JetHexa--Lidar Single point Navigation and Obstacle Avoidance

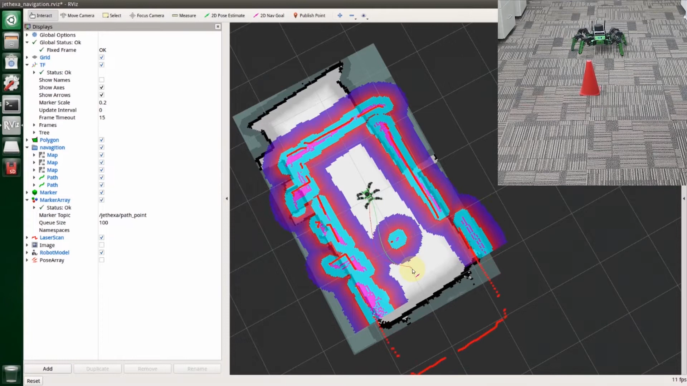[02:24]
You can see that there are two lines on the interface. The red line refers to the direct path to the destination, and the green line represents the path planned by the robot.
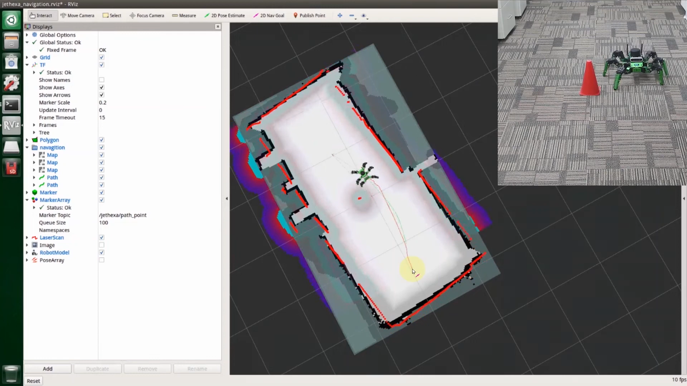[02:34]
And it will avoid the code intentionally during navigation.